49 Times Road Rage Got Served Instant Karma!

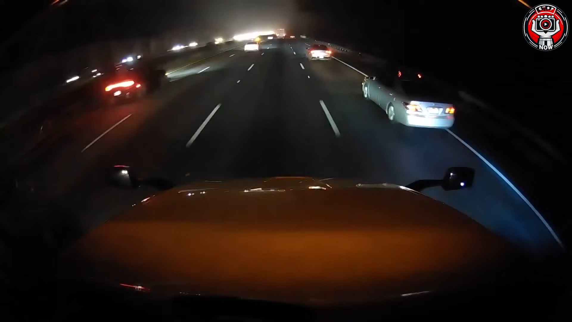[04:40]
Oh, why did he drive like that? Such behavior is not advisable.
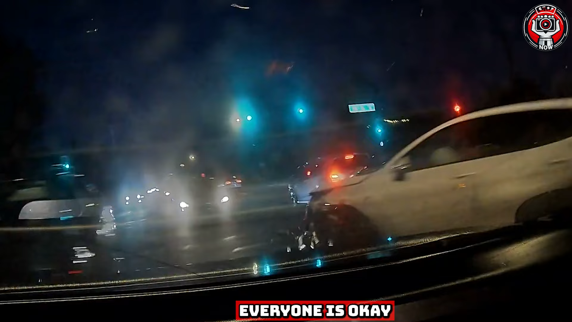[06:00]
The collision occurred on Lincoln Road. Fortunately, no one was injured in that case.